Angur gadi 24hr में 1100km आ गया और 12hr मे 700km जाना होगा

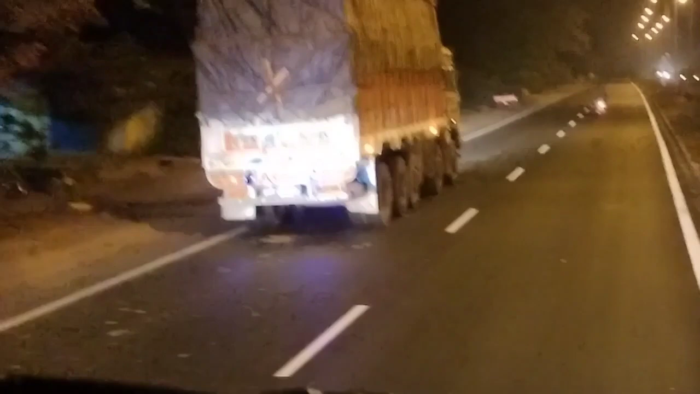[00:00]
The more of the Hong Kong is gone and there are two Hong Kong's cars going on. They are going off and going on. This is WB11C431 is driving by the number of WB11C431. It's driving by the number of WB11C431. We should still be able to keep it on the number of WB11C431.
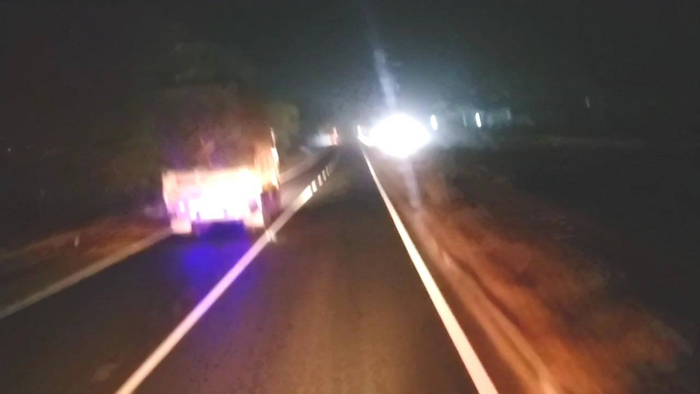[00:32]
The bus driver is driving across the bus. The bus driver is driving behind the bus.
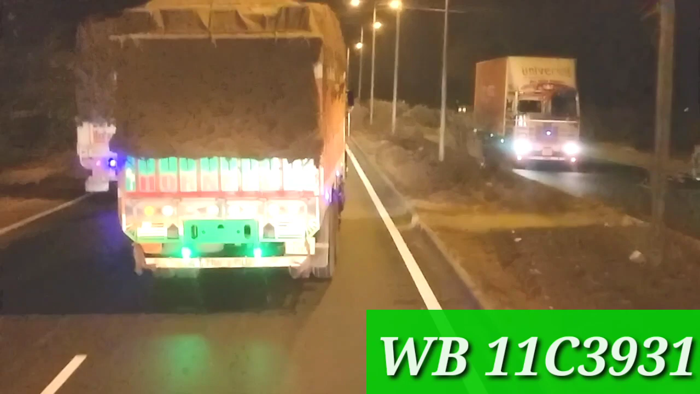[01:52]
This is WB11C431. It's going to be 7.